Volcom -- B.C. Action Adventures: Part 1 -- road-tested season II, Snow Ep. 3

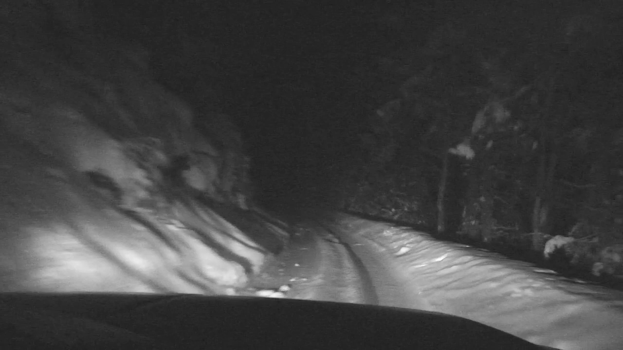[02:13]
It's super icy. It's like a straight drop off on one side. We're like, where the hell are we going?
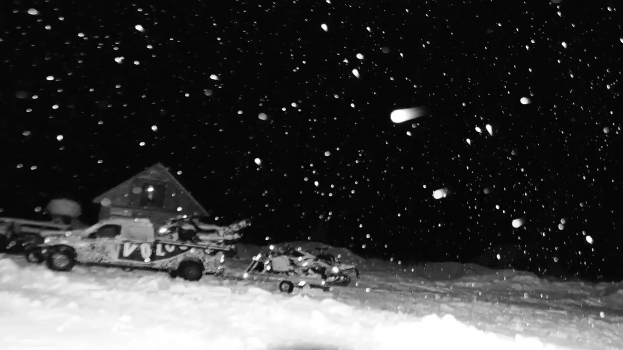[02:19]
We ended up getting up into this little cul-de-sac and there's like four little cabins